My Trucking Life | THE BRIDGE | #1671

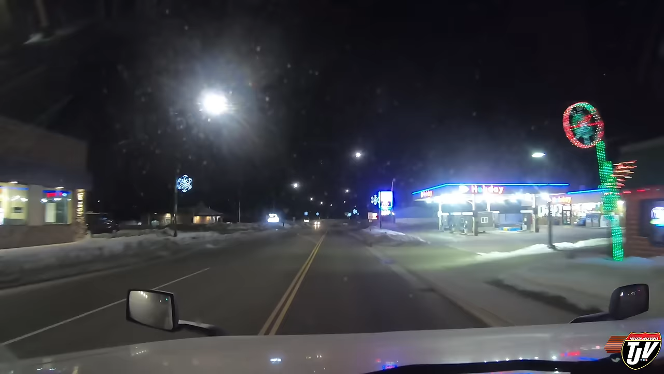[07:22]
oh pardon me no we're still in Minnesota aren't we Deer River, Minnesota yeah I think that's right last time we came through here it was they had all their Christmas decorations up I think they still got their little snowflakes up on their light bowls that's nice I like it when little towns decorate gives you a little bit of feeling of community spirit